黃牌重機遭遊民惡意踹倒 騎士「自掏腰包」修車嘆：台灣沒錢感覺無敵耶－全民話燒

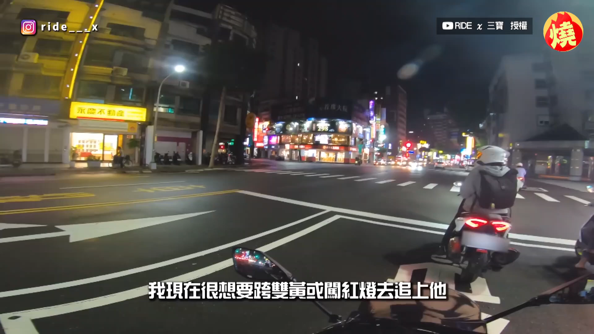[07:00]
居追上他可惜的是快車到一台汽車開過來如果直接轉的話可能就被撞了我只好到前面等等直接左轉結果車又太多沒辦法等車流尖小號再轉我又到前面